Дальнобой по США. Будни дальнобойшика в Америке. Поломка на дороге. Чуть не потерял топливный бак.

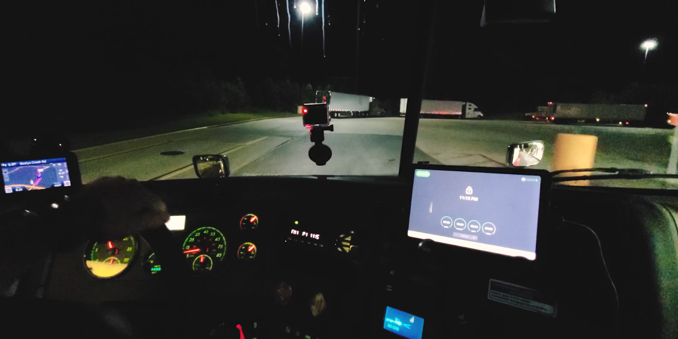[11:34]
Двигаемся к выезду, заезду. Он же выезд, он же заезд. И вот те самые лентяи запаркованы. Смотрите, каким образом, а? Вот здесь вообще три трака стоит. Вот они. Три в линии. И они мешают. И сейчас я вам покажу, каким образом. Вот едет трак, и я еду. Если бы вот этого не было, то он бы проехал, а ему надо останавливаться.
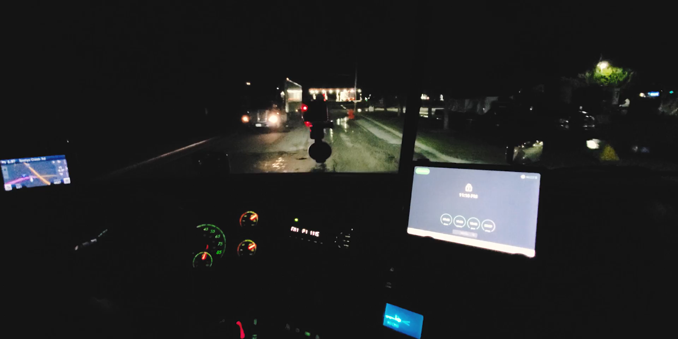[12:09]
Вот. Получается такой небольшой затор. И работники тракстапа могут абсолютно спокойно подойти и попросить человека переехать в другое место.